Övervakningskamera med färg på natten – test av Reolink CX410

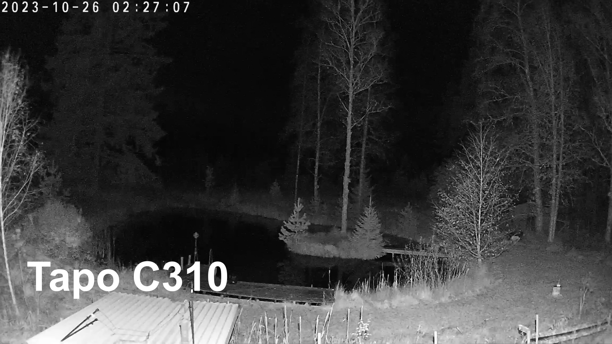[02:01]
Det är alltså en budgetalternativ, det är en TAPO C310. Och med IR-belysning så har man ju sikt kanske 25-30 meter. Men som sagt, det är svartvita bilder. Det är lite irriterande när det smäller på ljus ute i trädgården så fort ett djur passerar.
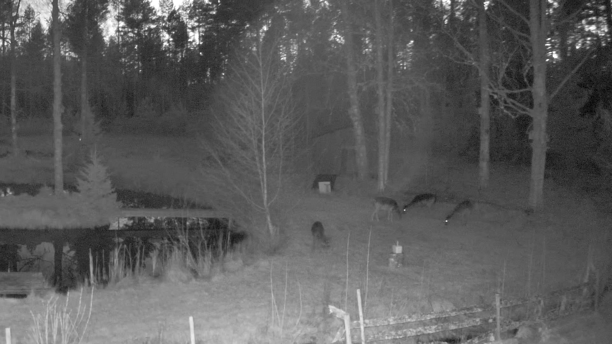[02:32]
Här är ju till exempel hjortarna på plats nästan varje natt.
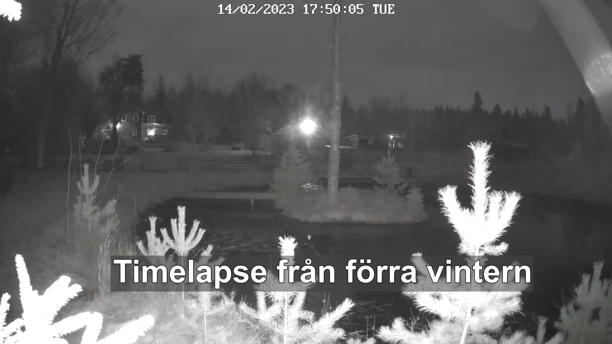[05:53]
Och att du inte har en strålkastare riktad mot kameran. För då kommer kameran att reagera på att det här är jättestarkt ljus.